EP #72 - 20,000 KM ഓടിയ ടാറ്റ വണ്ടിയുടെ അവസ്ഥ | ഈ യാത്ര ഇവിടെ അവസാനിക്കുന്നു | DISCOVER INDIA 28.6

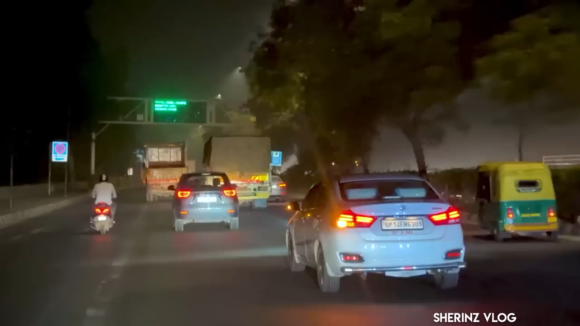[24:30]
അത് കഴിഞ്ഞ് നമ്മൾ ഒറ്റ സ്ട്രെച്ചിൽ നമ്മൾ അന്ന് 1300 കിലോമീറ്റർ ഓടിച്ച് നമ്മൾ രാത്രിയിൽ ഡൽഹി, നമ്മുടെ ക്യാപിറ്റലായ ഡൽഹിയിലെത്തി.